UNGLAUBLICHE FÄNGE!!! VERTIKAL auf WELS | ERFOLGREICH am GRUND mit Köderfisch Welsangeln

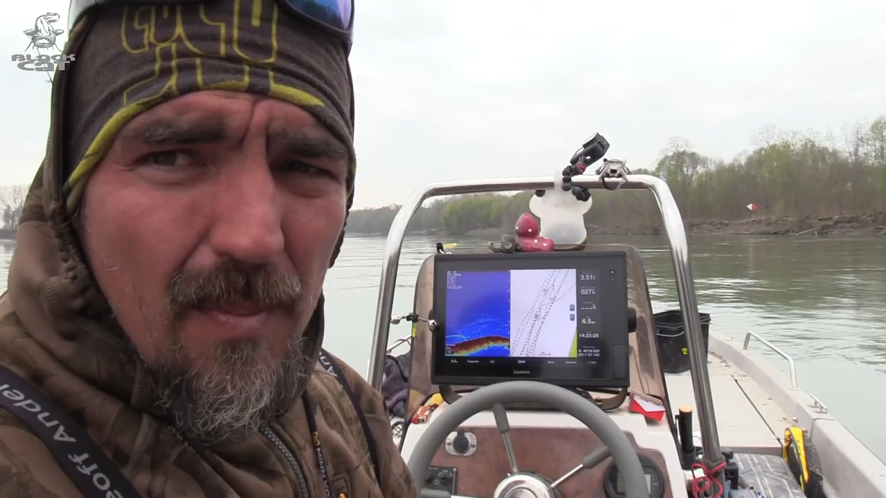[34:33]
Hier seht ihr wieder gerade, wie der Köder springt. Hier kommt er über die Kante drüber, danach aufgesetzt. Das ist die Linie des Vertikalsystems hier am Grund.
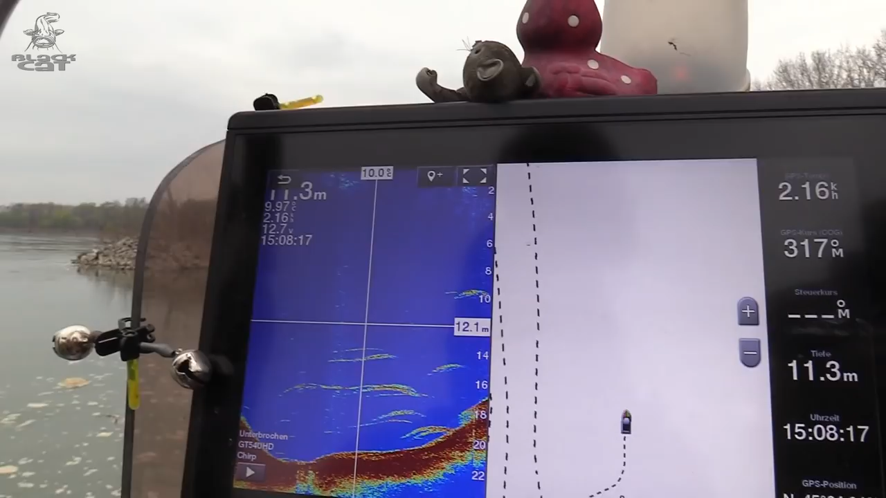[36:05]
On screen: depth 11.3 m
Wir befinden uns in einer Hafeneinfahrt und hier steht richtig Fisch in dem ruhigen Dreher vor der Hafeneinfahrt.
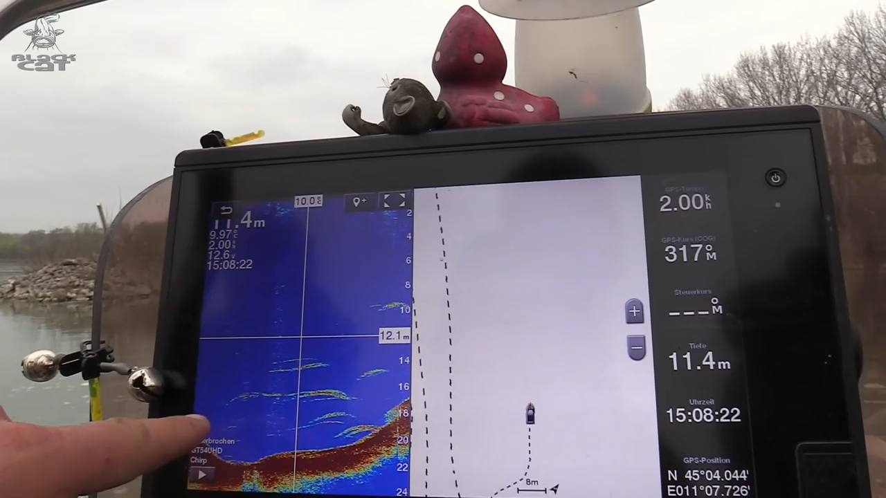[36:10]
On screen: depth 11.4 m
Das sind auch immer Bereiche, wie ihr es hier erkennen könnt.